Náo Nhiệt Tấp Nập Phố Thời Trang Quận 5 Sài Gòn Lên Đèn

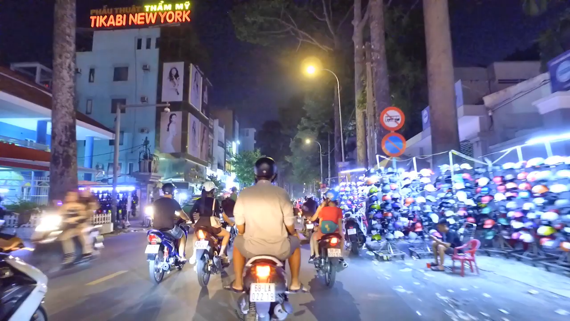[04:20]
Do là cái con đường này rất là dài Nên thành ra mình sẽ đi bằng xe máy nha Xe máy thì nó thấy toàn diện hơn Những cái khung cảnh này Chúng ta thấy những cái hàng quán Ủa những cái Những cái xe đẩy bán nón bảo hiểm Rồi bán căn tràng Bán giày, giớ, túi sách, quần áo Cộng thêm những cái shop thời trang Những cái shop quần áo
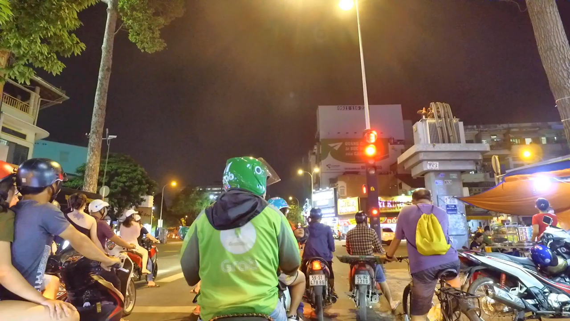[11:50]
Thời Trang Và chúng ta chưa quẹo qua cái đường Nguyễn Hoàng Vậy đi về nhà nha Để hồi đi mua bánh mì mà lâu quá mà sẽ bị réo gọi Và chúng ta quẹo qua đây là đường Nguyễn Hoàng Và Trần Phú năm ngày nay Nguyễn Hoàng ngày xưa Và chúng ta sẽ dừng lại để mình ngắm lại cái hình ảnh con đường Nguyễn Hoàng ngày hôm nay
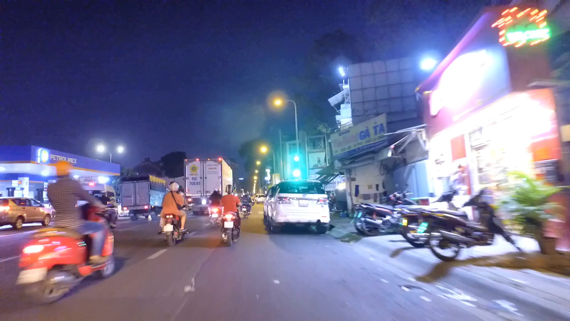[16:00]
Cái ngã sáo Cộng Hòa rồi Ngã sáo Nguyễn Văn Cường Ngày nay đó Ngày xưa là Cộng Hòa Rồi học thập tự Vui Vôn Qua Và chúng ta đây là giao lộ Lê Hồng Phong Và Trần Phú Với con đường này thì Không có nhiều hàng quán ăn uống Không phải